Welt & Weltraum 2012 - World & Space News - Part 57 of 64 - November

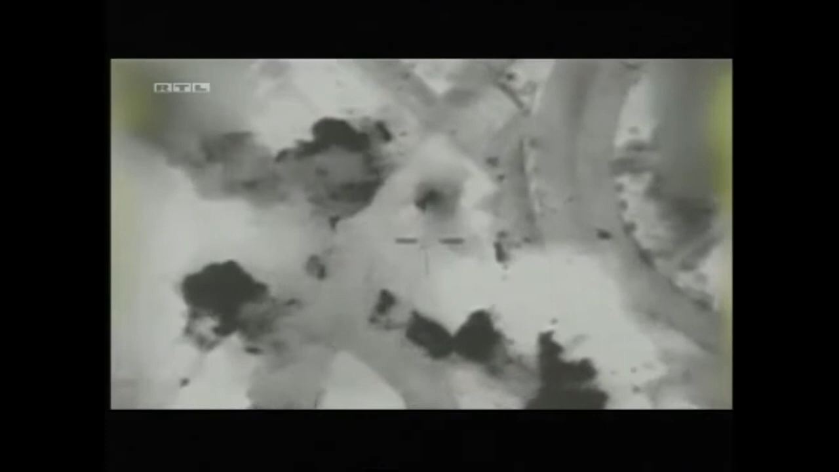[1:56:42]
Dieser Luftangriff galt Premierminister Haniyeh. Er überlebt, sein Regierungssitz geht in Flammen auf.
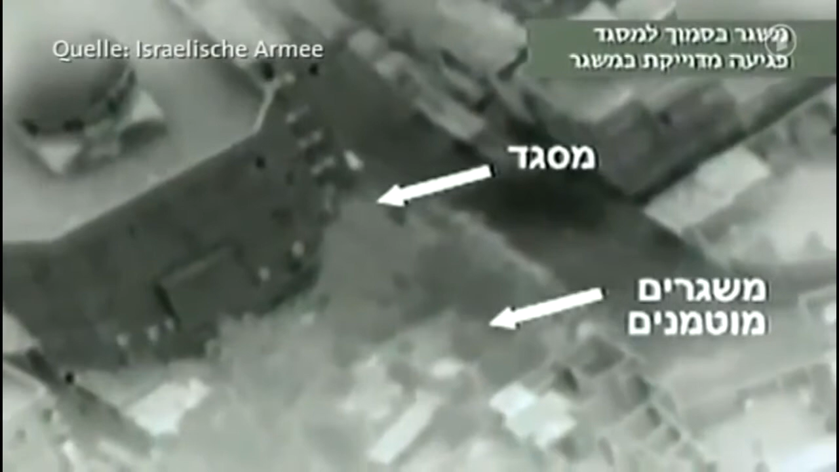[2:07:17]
Deshalb verschanzen sich die Hamas-Kämpfer oft in Wohngebieten, wie hier in der Nähe einer Moschee.